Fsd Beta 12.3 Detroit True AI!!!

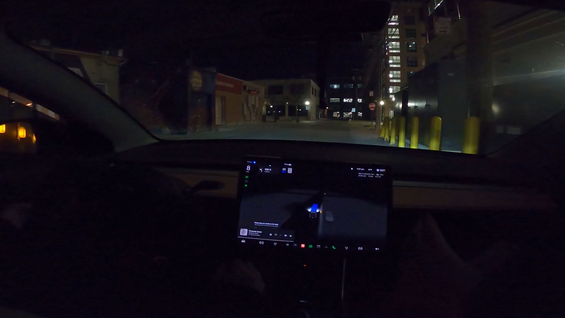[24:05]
acceleration off and it's like oh next next robo taxi it used to be a little glitchy coming off curves like that but i just love the pull over action because if someone was behind us be like these guys are stopping they're getting out you know getting some food whatever yeah this is um it's kind of blocked from this sign a little bit even though obviously all the medical people aren't here but yeah that's pretty uh pretty darn good okay it's going to take a couple turns here i was just curious to see what it's going to do
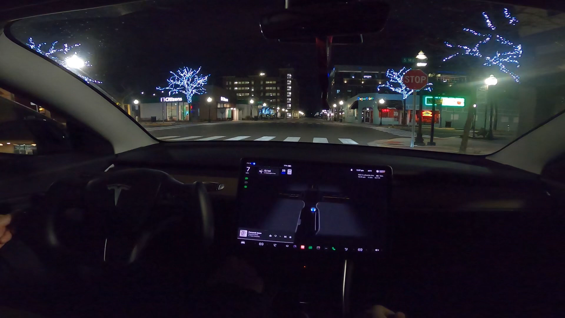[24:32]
yep the traffic from left and right does not stop but there's no traffic so handled it good and i know you guys want to see like a lot more like you know scenarios like i said version 12 is going to come to my car and we're going to during the day when there's a lot more
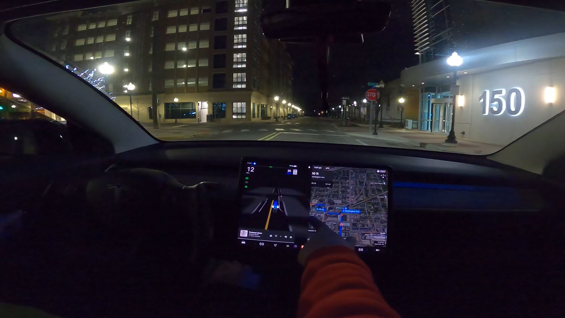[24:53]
people i'm just i'm curious to see how the system reacts from a general perspective yeah i mean and it's so far i can see what what the hype is about it's definitely improved this is a big step forward for the company and self-driving and it realized it was in the wrong turn lane and fixed itself that's good because sometimes as humans we make that mistake and it figures stuff out i like it it goes up to that creep wall and then it doesn't like go up and then like slam on the brakes see i mean
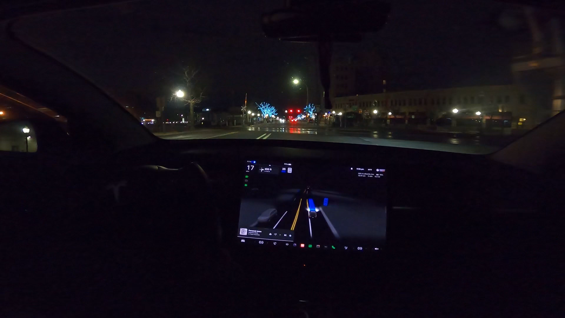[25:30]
not even looking at us but uh yeah that was a yellow lane that's supposed to be there it corrected itself corrected yeah yeah like what i said before we made the turn as long as it's figuring stuff out which is just so smoothly going to these proper turn lanes by the way like it's it's figuring it out wow but the real test is going to be with traffic and people that's going to be the fun part because everybody talks about california
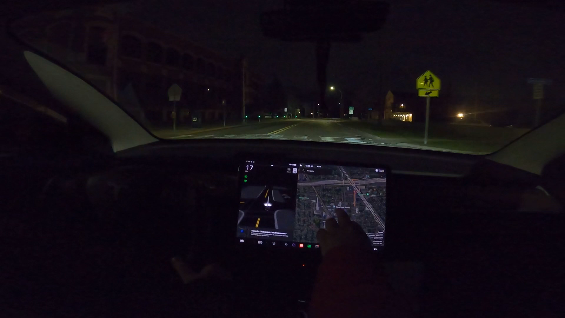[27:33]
push through it so it doesn't stop nope energy graph all right i'm just going to pick one destination that's a little bit towards you know where paul needs to drop me off and that's going to be it um but let's pick i like that one looks full of turns look people walking on the street
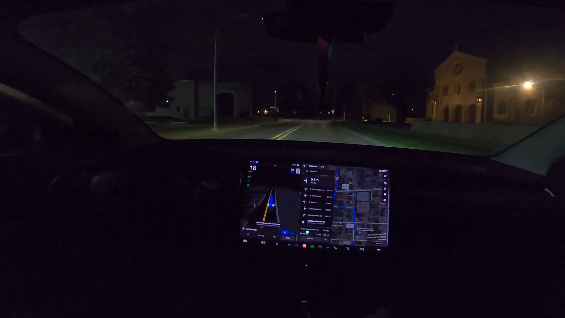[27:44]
sucks they're not walking in front of us so we can test a little bit jump out in front yeah jump out in front too hard yeah yeah oh wow that's interesting
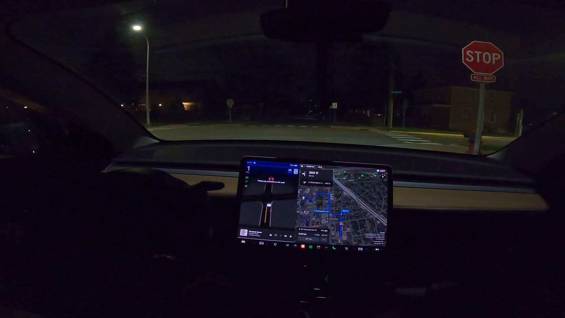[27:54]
nice i like that it's signal i feel like it's signaling sooner yeah that's what i noticed too i wanted to say earlier it's
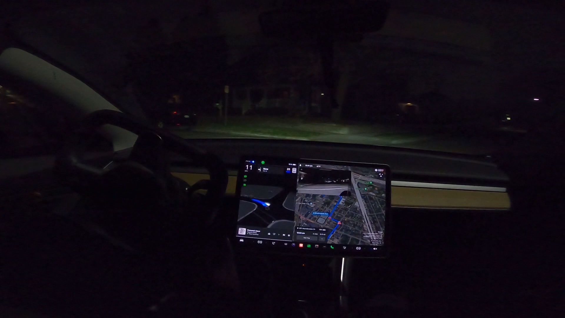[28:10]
signaling really well let's see how it handles this nice doesn't even phase all the cars next to it it's being cautious
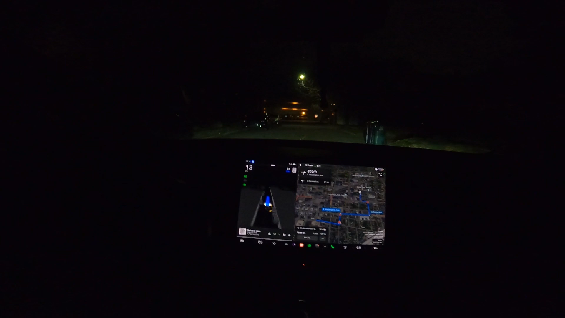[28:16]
but it's like also going it's not like being like a grandma like oh am i gonna hit it on the right or left like nope i got this that was not a speed bump that was just crappy road welcome to detroit yeah yeah it's it goes up to that creep wall double checks here i mean but that that motion is a lot better and like literally just doesn't even confuse itself with the biking lanes just goes fancy bike symbols turn symbols yeah it's picking all of that up really nicely
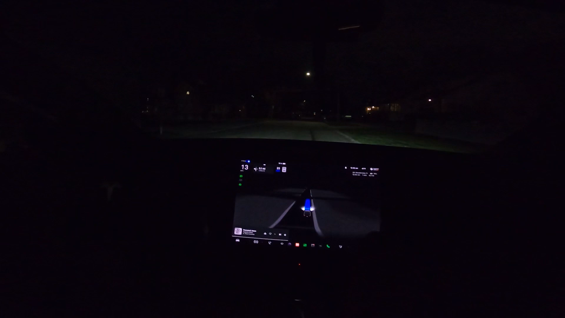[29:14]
nice i like it all right we gotta turn and then we gotta go like kind of cross really quick or is it straight no left and then we gotta go quickly i mean it's just a two-lane road so we'll be all right it does like to take its time a little bit when it creeps but like once it sees it goes it